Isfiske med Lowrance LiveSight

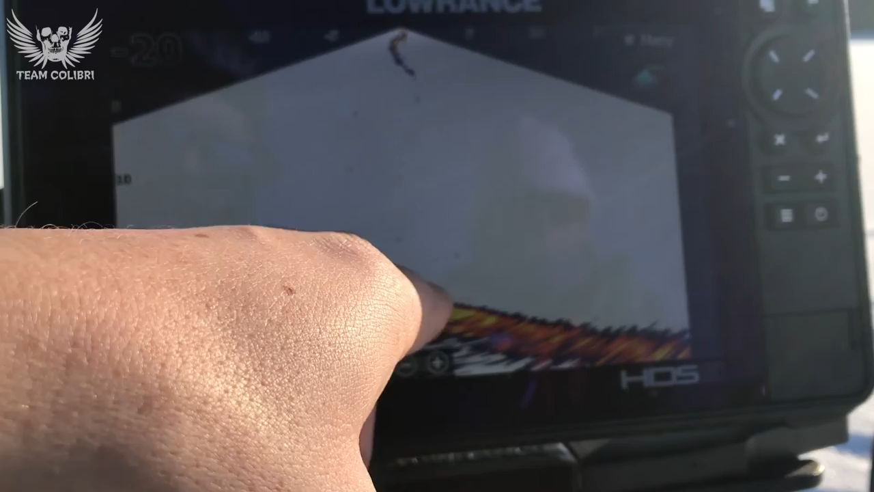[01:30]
Litt lengre ut her så er det en del dypere enn her vi sitter nå. Vi sitter akkurat i kanten mot den dypere ennne. Rett under oss kan du si at det er 18 meter dypt. Livesight-giveren består av veldig mange små eklodd-elementer satt sammen i en iver, som ser i hver sin retning. Også er det en liten microchip i iveren i tillegg, som setter dette sammen til et bilde som sendes til HDS'en. HDS'en prosesserer en del mer, og det er det som gir oss dette bildet vi ser her.
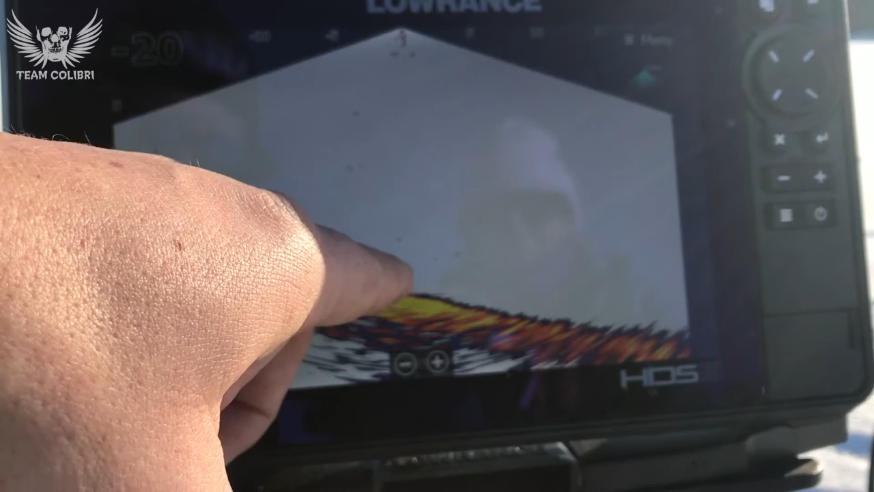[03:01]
Nå ser jeg vel ikke akkurat blylåddet ditt akkurat nå. Hvor er det? Der! Vi sitter jo i en helning, men der ser du blylåd og angtfiskbit. så kan vi se om det kommer inn noe mer fisk her. Vi har fått skrubbe, vi har fått knurr og vi har fått vitting så langt i dag. Så får vi se om vi er heldige å få noe mer også. Nå skal jeg slippe ned min rigg. Jeg har en litt grøvre rigg,
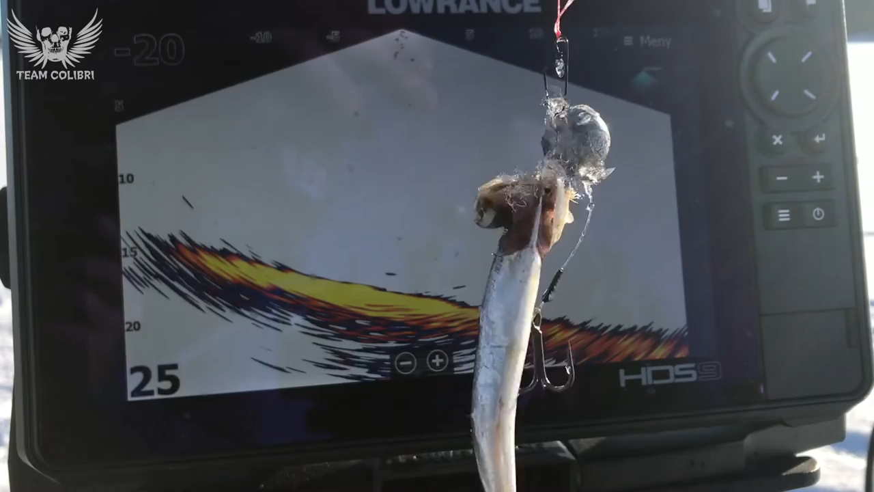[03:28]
med en angjosrigget på et 20 grams jiggode.
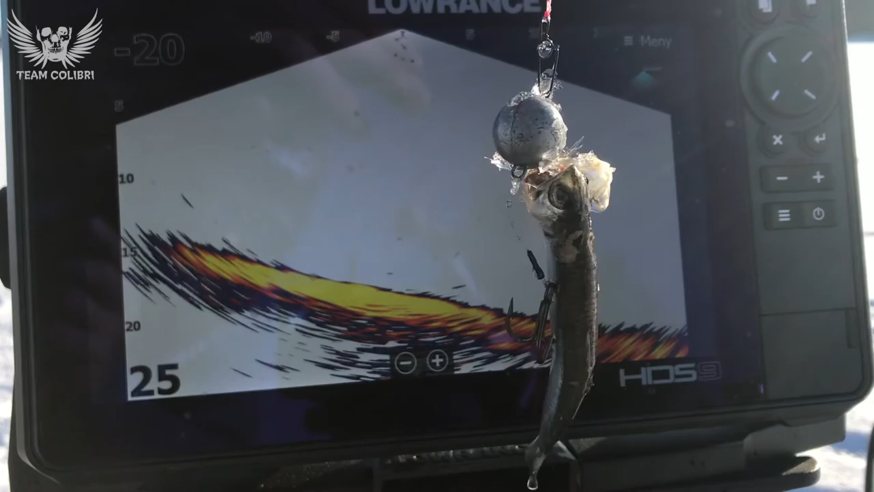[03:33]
Dette er Vestiens en sånn skru inn variant, også en treblekrok. men jeg fisker litt mer aktivt opp og ned i vannlagene. Jeg håper nå at det kanskje kommer inn en sei. Rullet mitt er litt lenger fra iveren, men nå ser du Vera sin som er på vei opp, og så ser du min som er på vei ned.
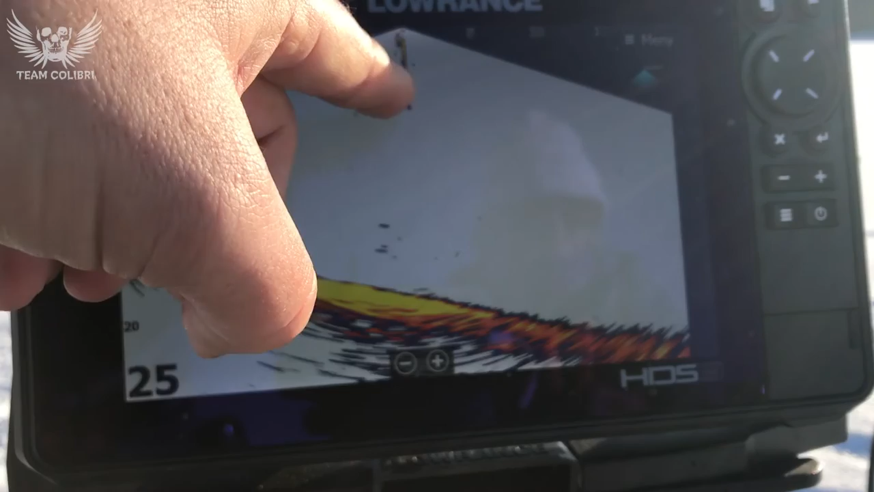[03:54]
Du ser at det er også fisk her nede. Selv om de dybene vi snakker om her nå, så ser du fint en 6-7 cm stor makrell uten problemer. Nå ser du at min er på vei ned i makrell-stimen, og der kjenner jeg at det begynner å nappe, nei makrell, unnskyld, vitting-stimen. Jeg kjenner at det begynner å nappe umiddelbart.
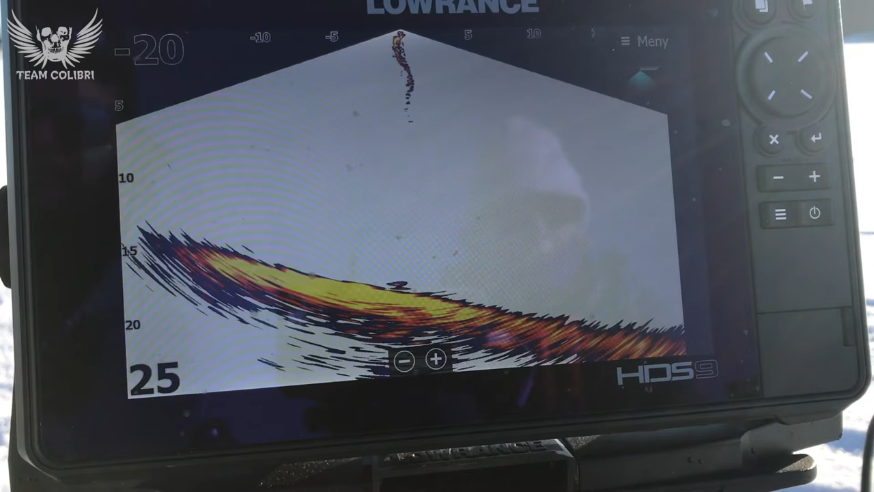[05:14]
Her ser du resultatet min. Den ble fullstendig ribba av disse små vittingene tvert, så det var et håpløst forsøk. Da får vi ellers se om Vera lykkes bedre med litt mindre kroksstørrelse, og litt mindre bit agnfisk.
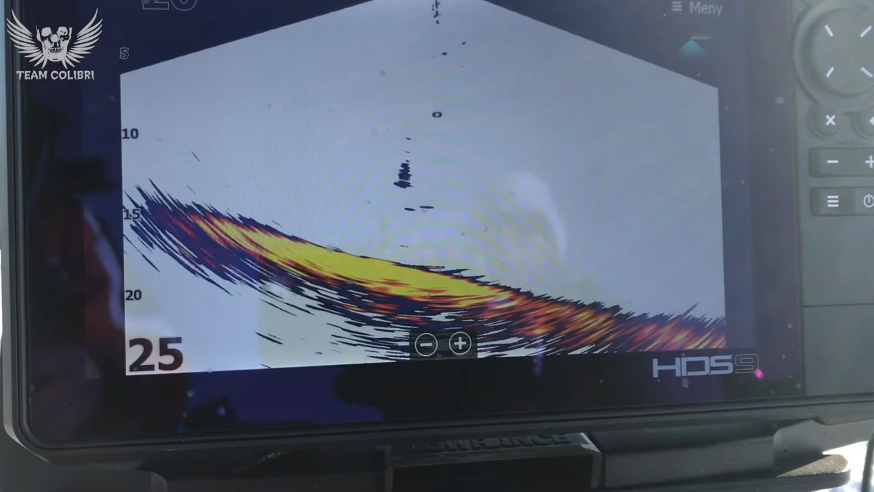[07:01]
Dette er noen angetyver og et langt lag. Jeg får sveive opp og rigge om. Den var rimelig ribba. FLYNDRESS
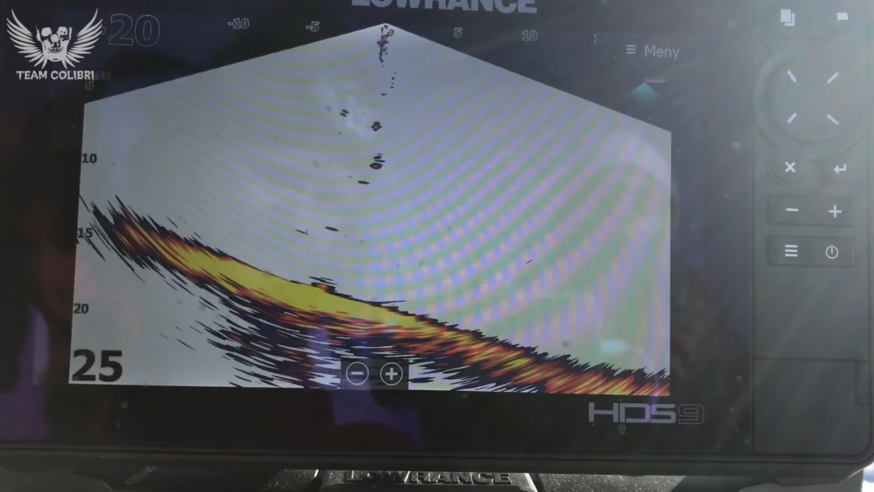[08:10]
sannsynligvis de samme små hvittingene de spruter ut kurtlinger av dem når små hvittingene kommer opp så de driver hvis de jager kurtlingerne der der er riggen med hvitting på vei opp
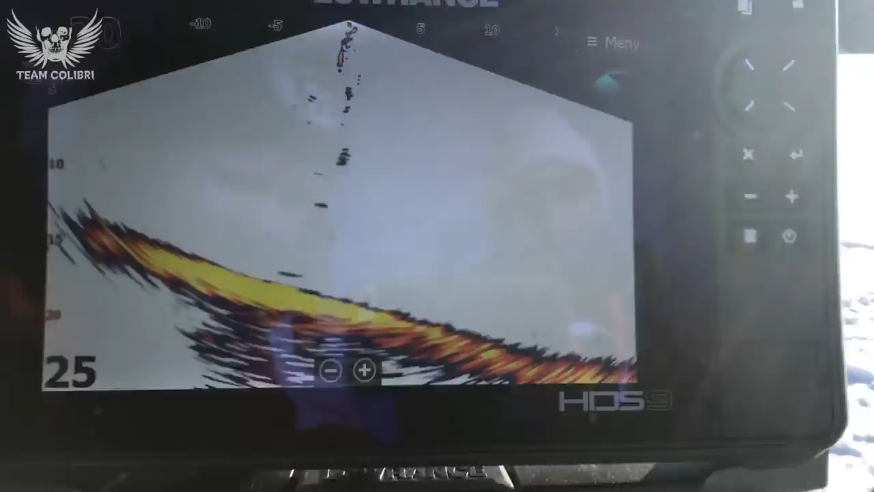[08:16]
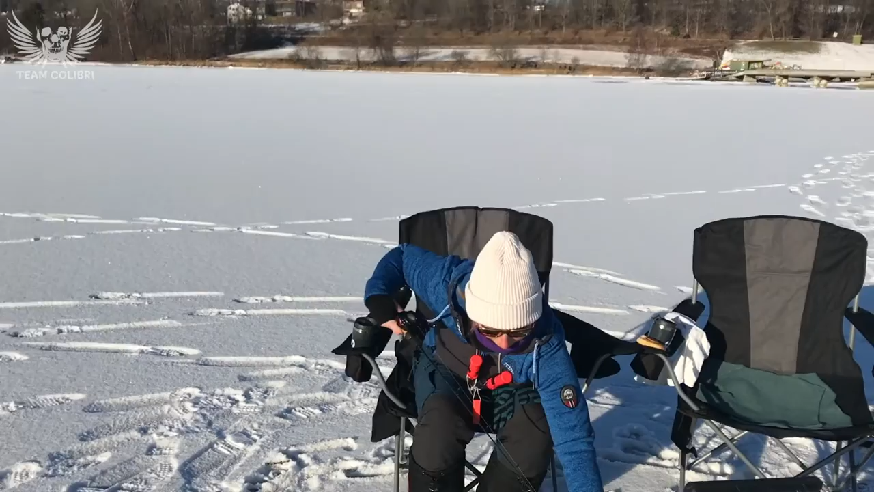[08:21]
og der er resultatet da er vi klare nå skal vi igjen med et nytt forsøk denne gangen balansepilk med en liten ansjonsbitt under
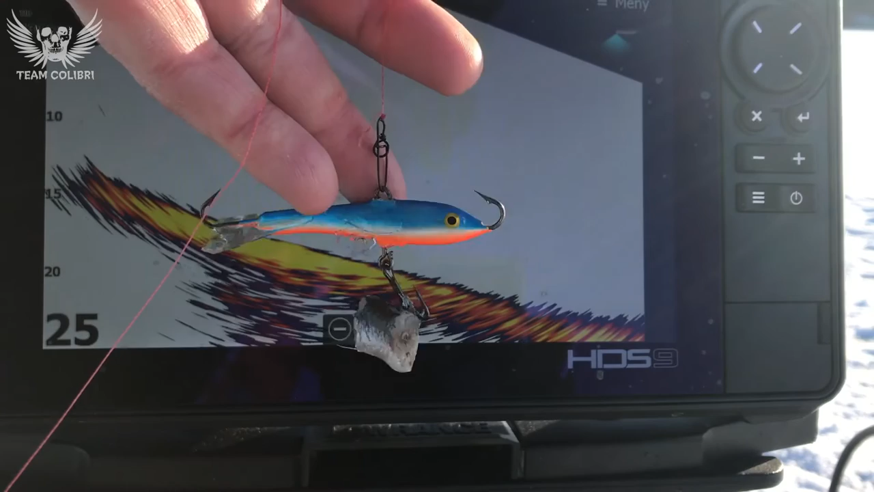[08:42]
nå ser det jo veldig dødt ut på livesiten men spørsmålet er ikke det livner til når balansepilken begynner å komme litt nedover mot bånd så er det jo åndenå på en nedover mot